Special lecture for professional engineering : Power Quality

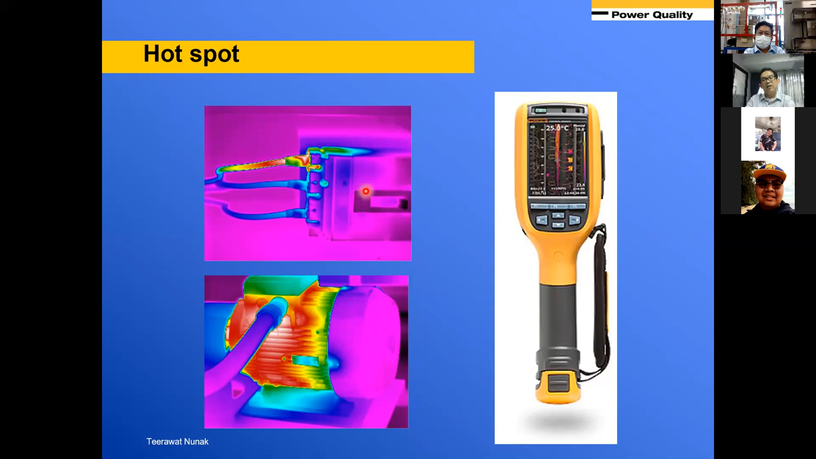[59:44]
วามร้อนนะครับ รวมถึงตัวกระแส0น่ะหรือในภาพเนี้ย  dieses จุดต่อจุดต่อร้อนนะครับ อันนี้ก็ถือก็ยังไม่เสี่ยงถ้าเหลือความเสียหาย registry ขึ้น ในเรื่องอุAccPy โคร่ประมาณนี้นะครับก็มาเล่าสู่กันฟังนะครับ